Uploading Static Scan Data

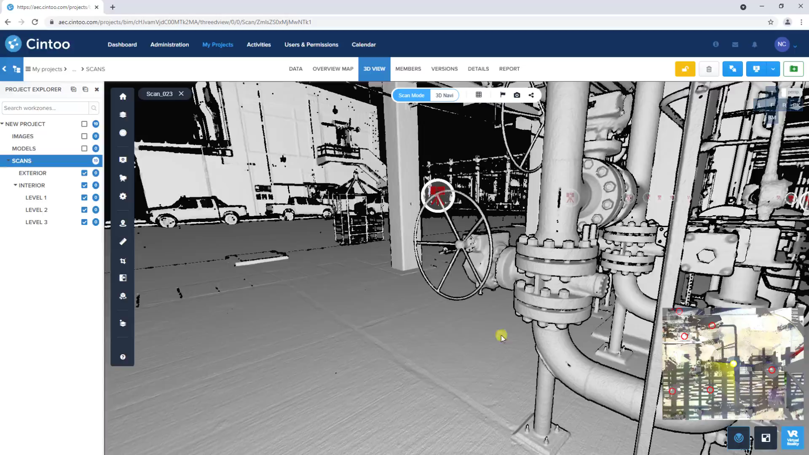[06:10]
Clicking Play 3D view of the scan location in Scan mode,
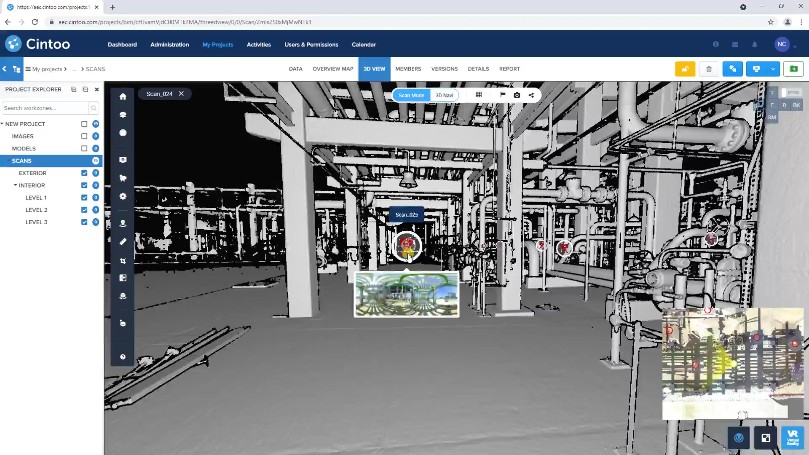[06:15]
For demonstration purposes, next I'll walk through the process of uploading the project as a recap file with deleted points.
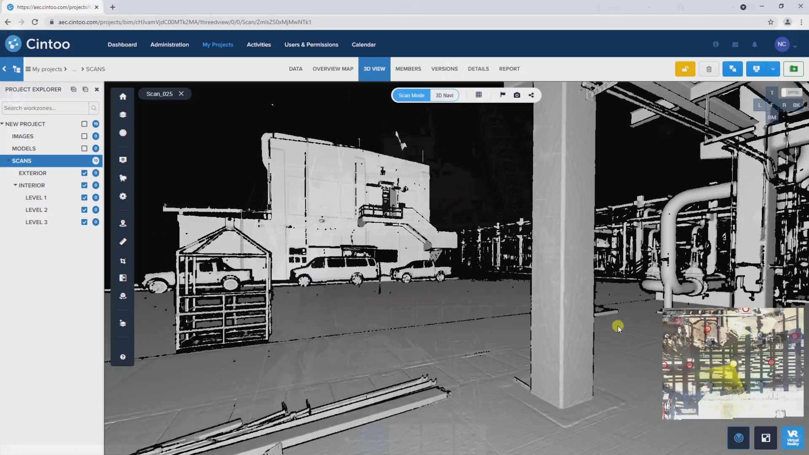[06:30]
Here we've opened the recap file that was exported from our scene project, and we've identified an area that we would like to remove from the point cloud.
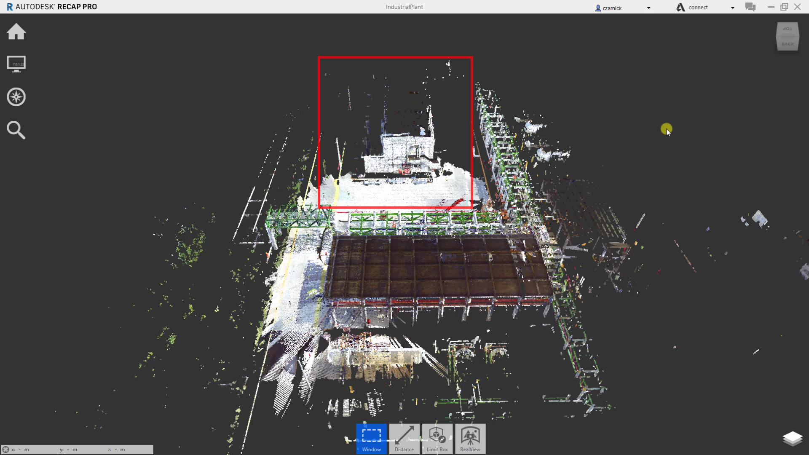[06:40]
We'll switch to a top view,
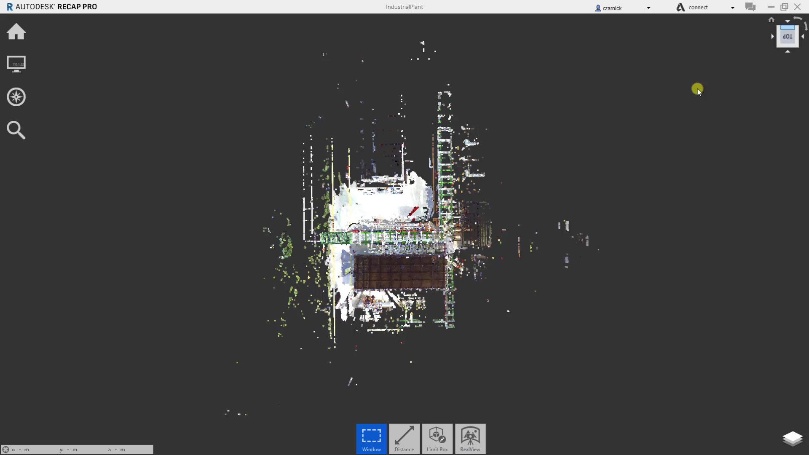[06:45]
and use the Fence tool to select the area to be removed.
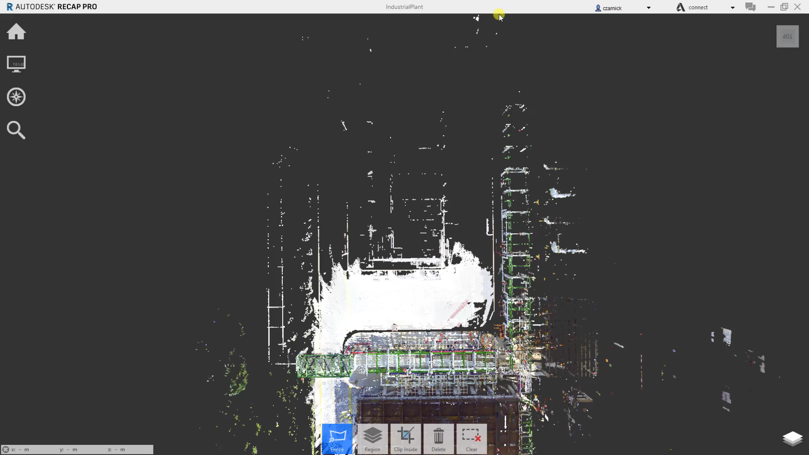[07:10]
With our selection made, we'll click the delete button to remove the points from the project.
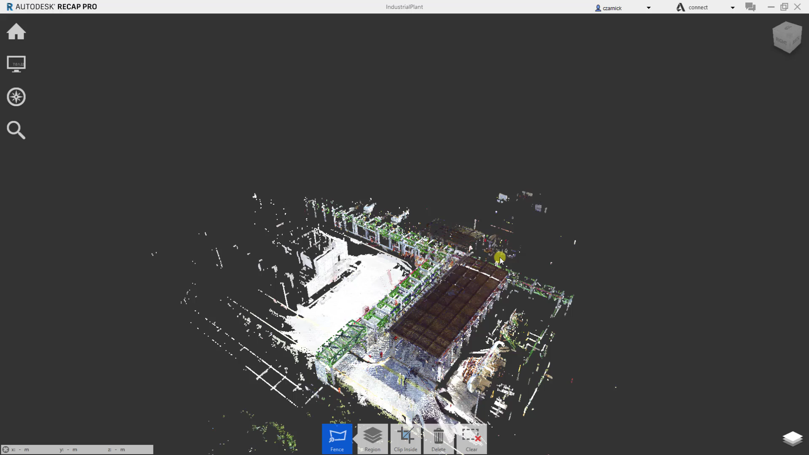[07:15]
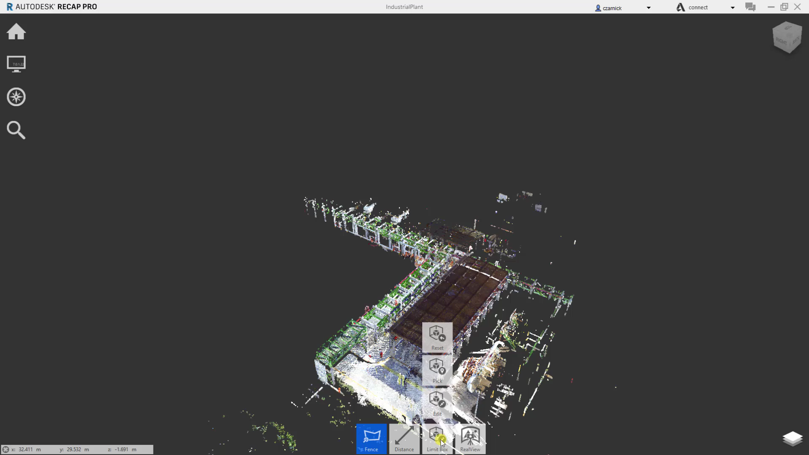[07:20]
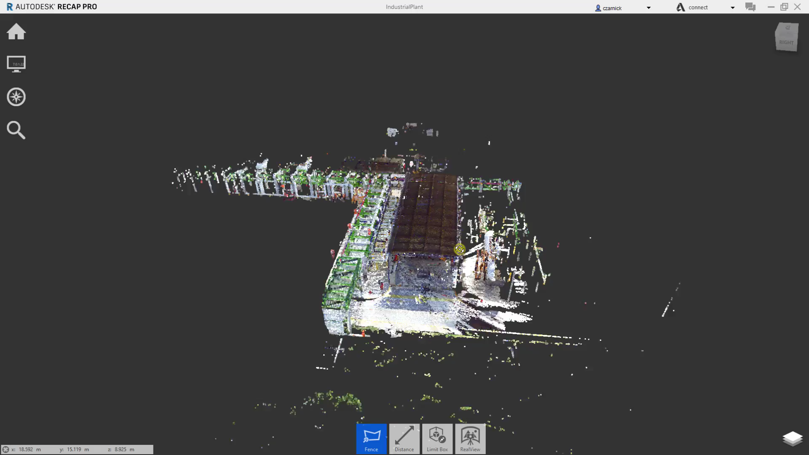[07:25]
Now we'll save the project, and make sure we click no thanks in this optimized project message.
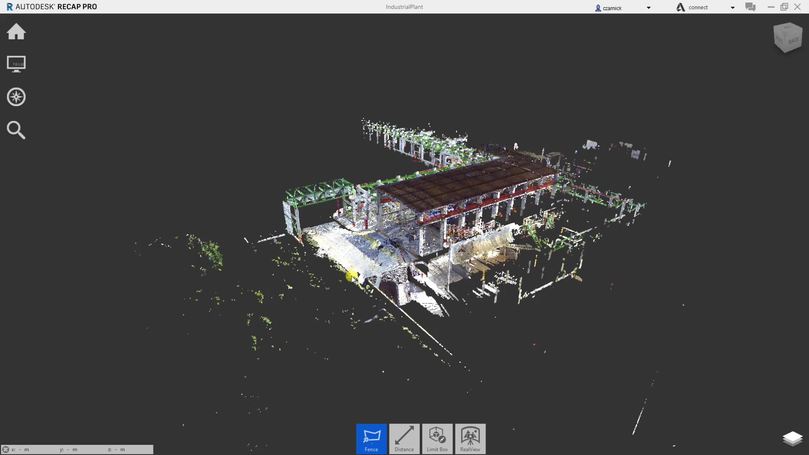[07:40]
When the project is finished saving, we can close out of recap and return to our Cintu project.
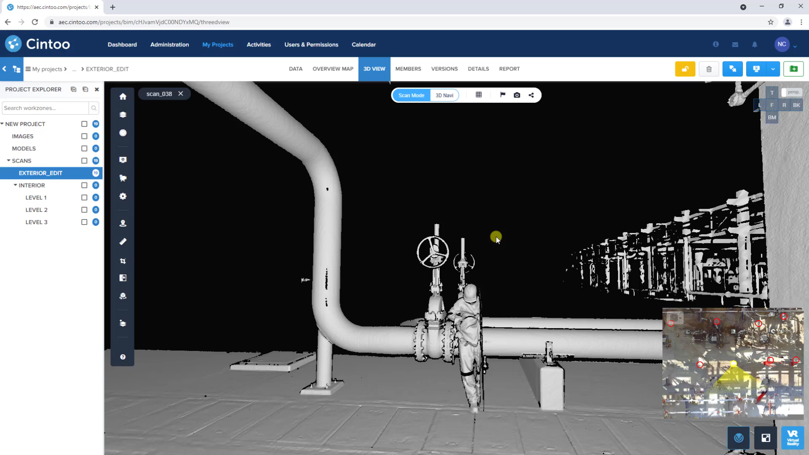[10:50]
We can see that the area that was deleted in our recap project is also removed from the resulting 3D mesh in Cinti. If we navigate to the overview map,
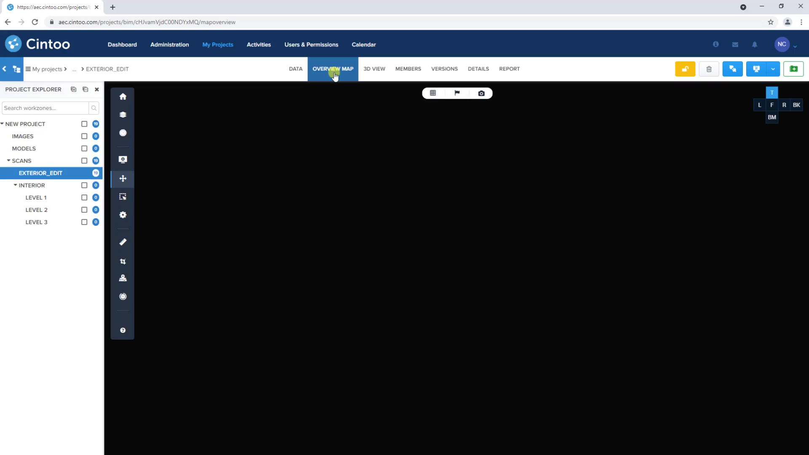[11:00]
we can organize our scans further by using the rectangle select tool to select multiple scans,
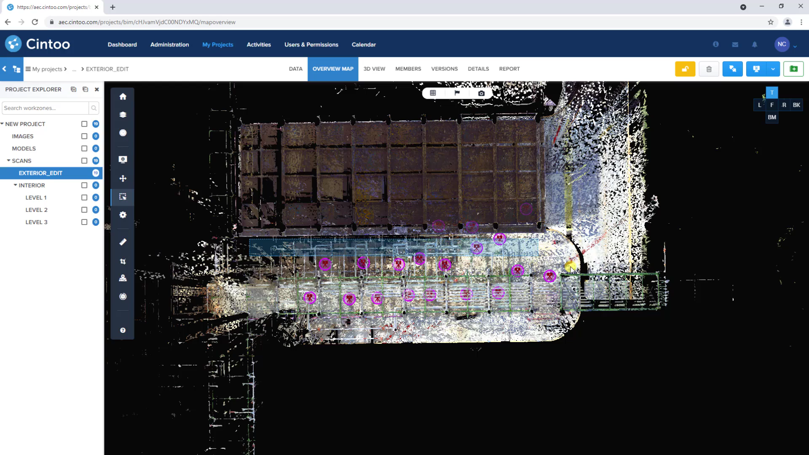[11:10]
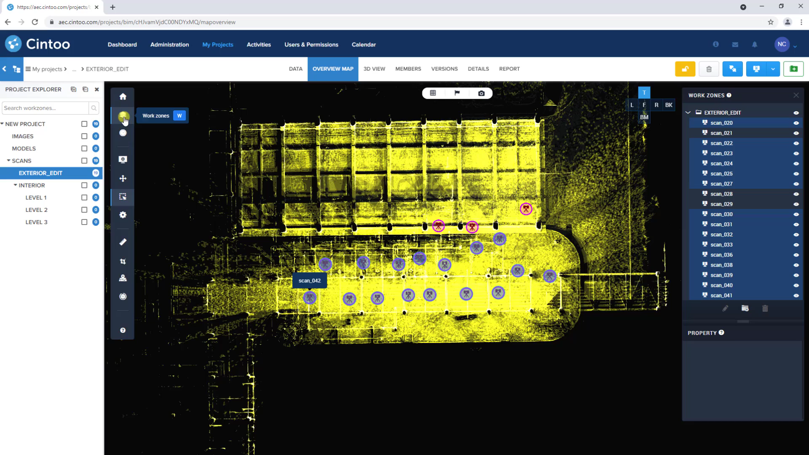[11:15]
and using the work zones tool to assign them to a new sub work zone.
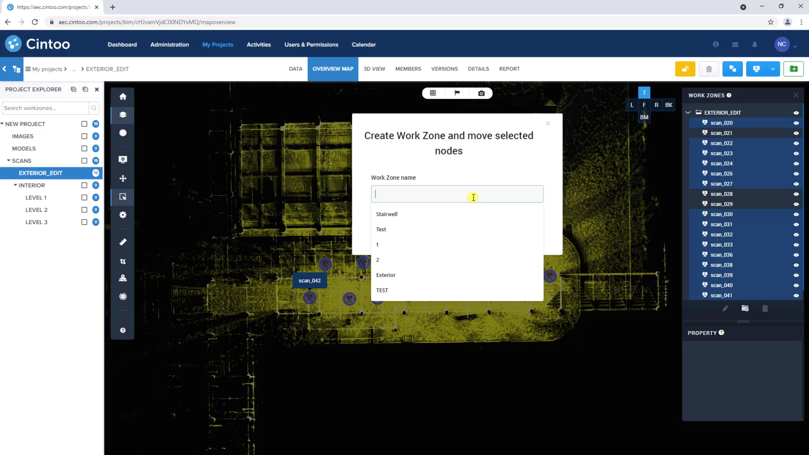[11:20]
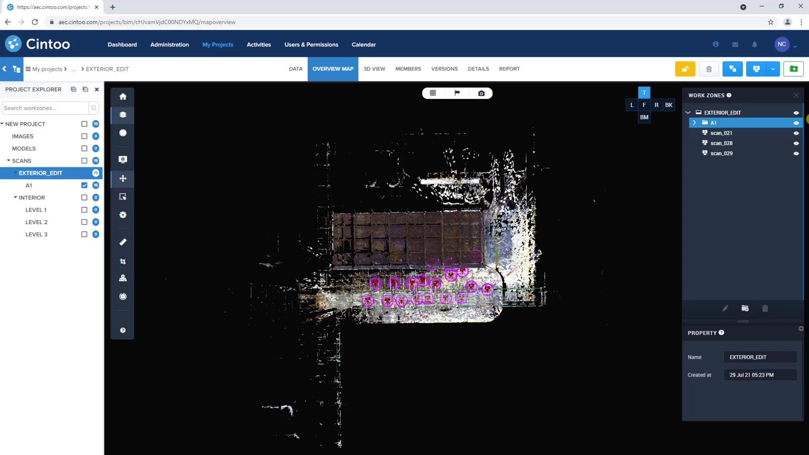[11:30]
We'll repeat the process for these remaining scans.
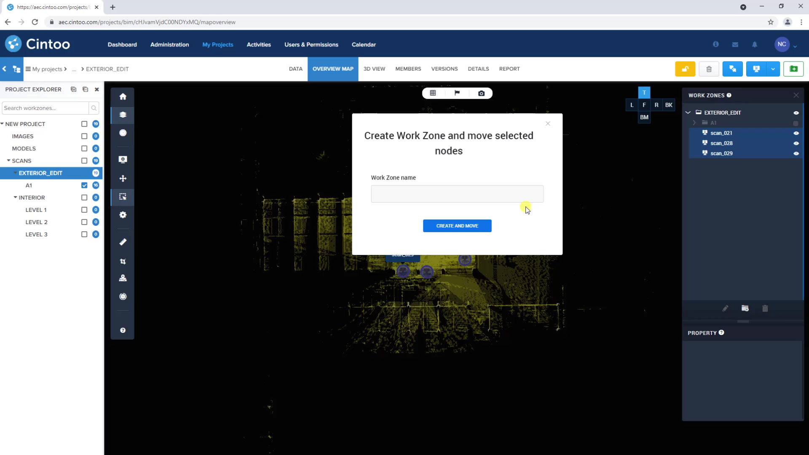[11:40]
We'll repeat the process for these remaining scans.